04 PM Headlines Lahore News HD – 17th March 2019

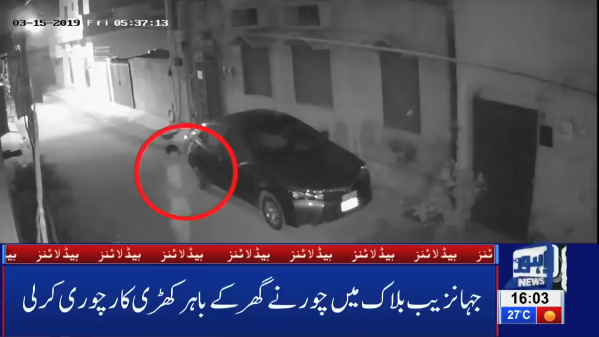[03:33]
پولیس کا ڈر نہ پکڑے جانے کا خوف محارت سے دروازہ کھولا گاڑی میں بیٹھا اور کار قائب اقبال ٹاؤن جہاں سے بلوک میں چور نے گھر کے باہر کھڑی گاڑی چوری کر لی باردات کی سی سٹی وی فوٹیس لاہور نے اس کو محسوم